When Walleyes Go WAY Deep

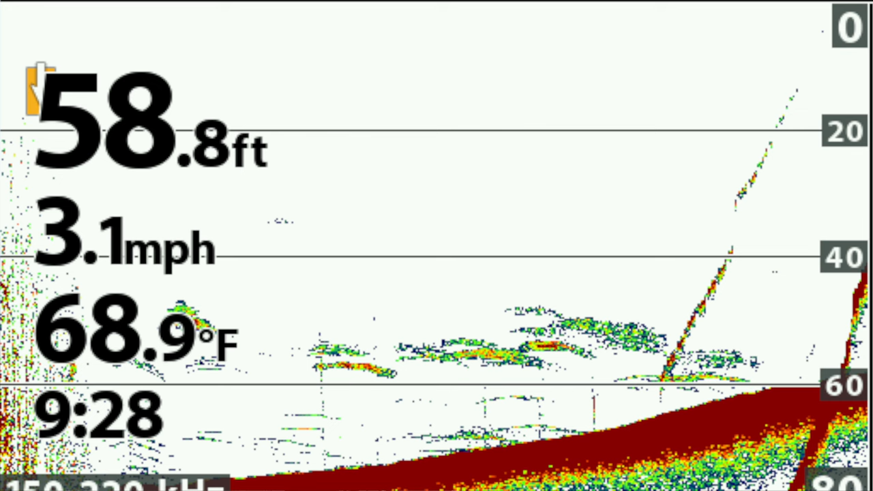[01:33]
On screen: depth 58.8 ft, water 68.9°F, speed 3.1 mph
About the only bait that I can find is like 60 to 70 feet. That's where all the smelt are. Don't really feel like fishing walleyes in 60, 70 feet, but as I'm driving around a lot of the walleyes that I did find, the most common depth was like 42.
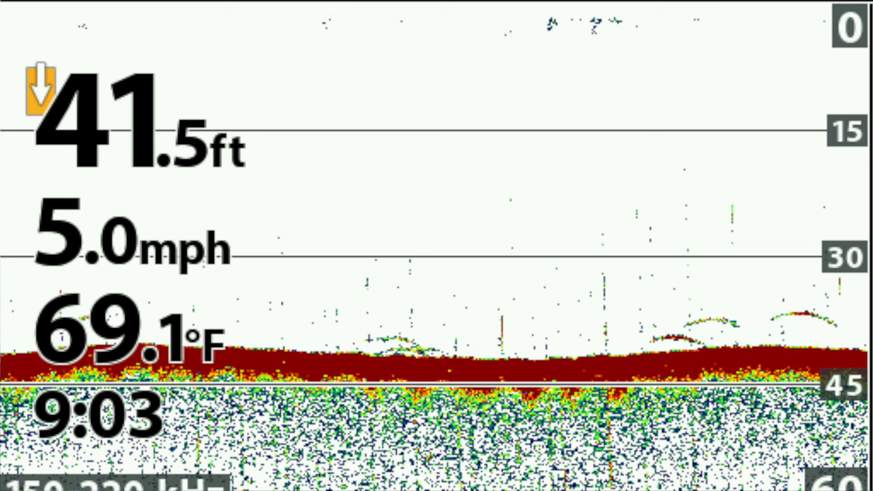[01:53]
On screen: depth 41.5 ft, water 69.1°F, speed 5.0 mph
42 seemed to be a very magic number that held tighter schools of fish. There were some fish occasionally in 32 to 36, another popular range.
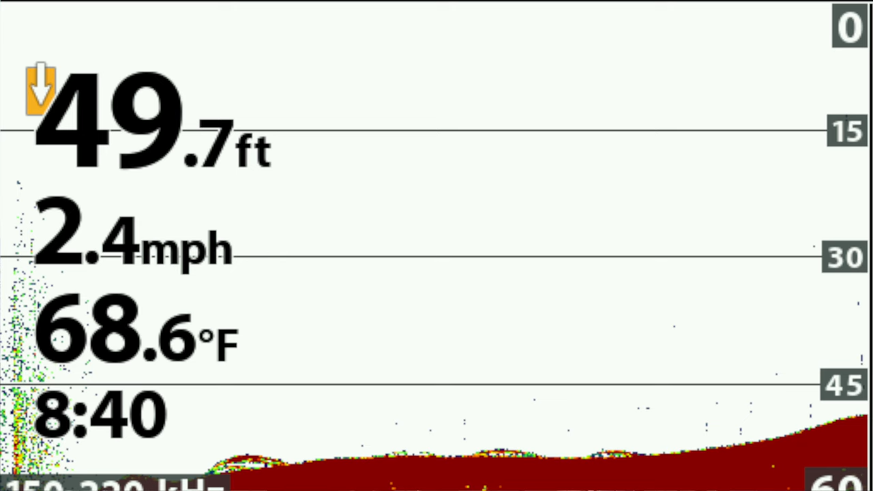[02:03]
On screen: depth 49.7 ft, water 68.6°F, speed 2.4 mph
Then there's plenty of them scattered out in that 50 to 55 range and I think I saw some in 60, 70 feet of water too.
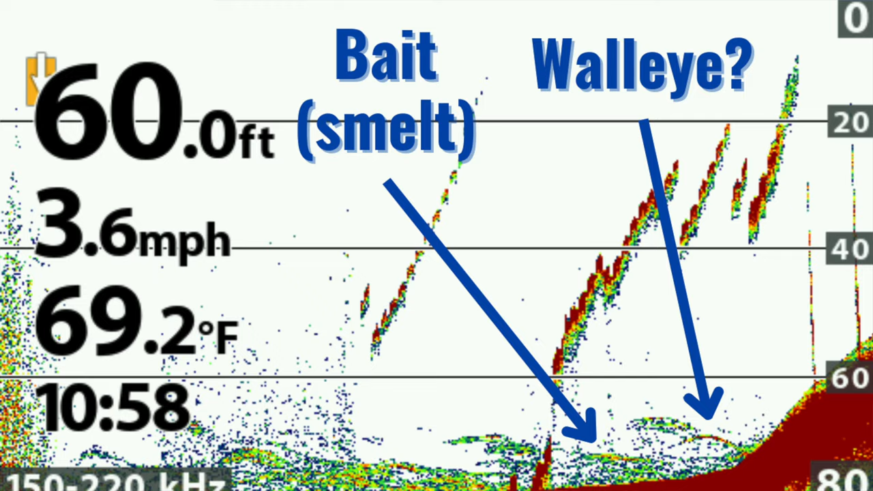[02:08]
On screen: depth 60.0 ft, water 69.2°F, speed 3.6 mph
So we're gonna talk about deep fishing today. It's not gonna be as much of a focus on catching fish as it is like explaining,
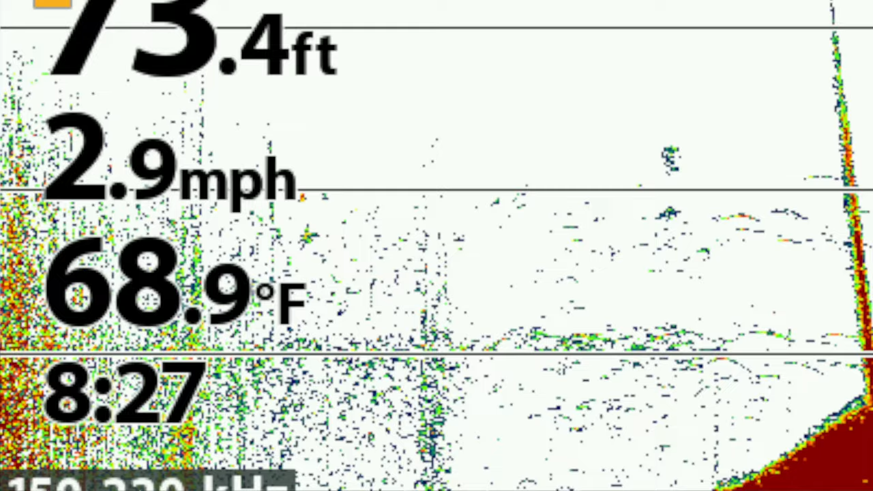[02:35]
On screen: water 68.9°F, speed 2.9 mph
Usually steep breaks. You need a steep break to even find that kind of water to see where the bait is sitting and see if I can find some bait squeezing up a little shallower,
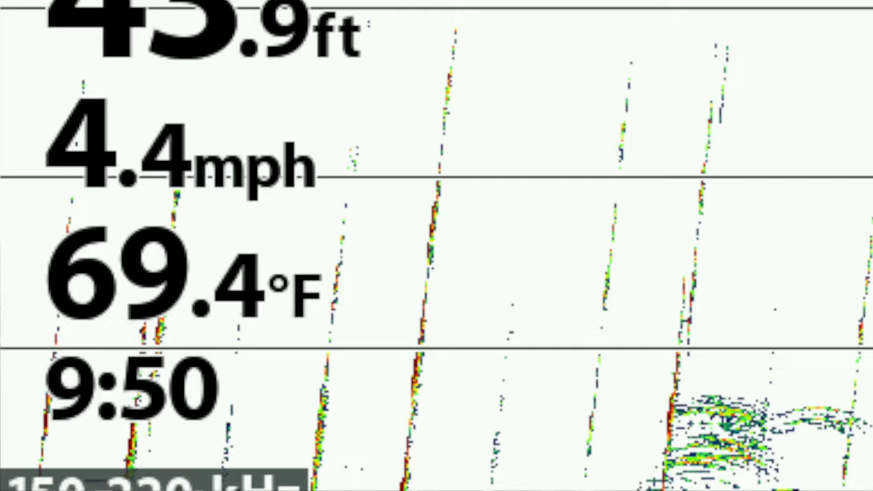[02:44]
On screen: water 69.4°F, speed 4.4 mph
42 feet,
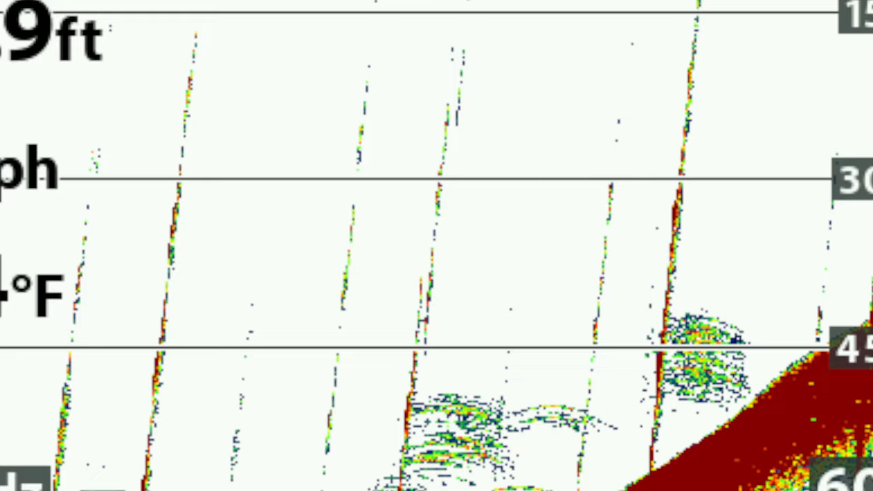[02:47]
or if I can at least find some fish kind of in that 42 to 45 range like I was talking about.
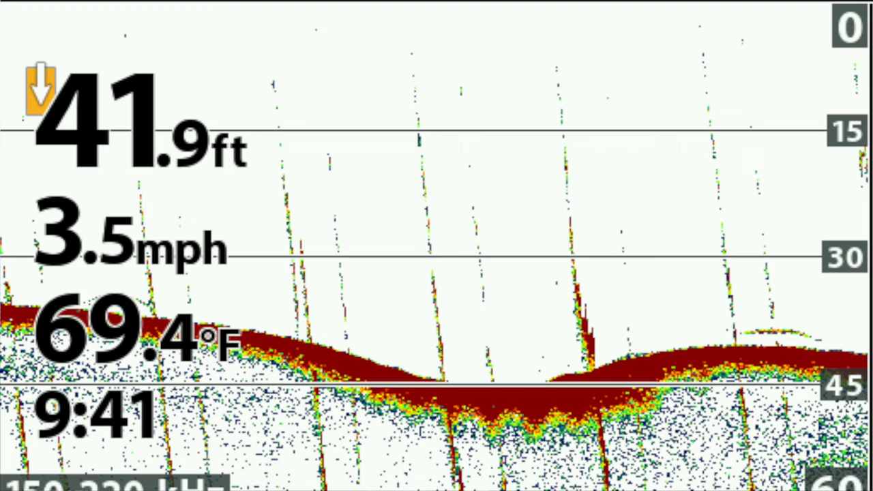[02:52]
On screen: depth 41.9 ft, water 69.4°F, speed 3.5 mph
And I want to try to find them as concentrated as possible for them trying to like,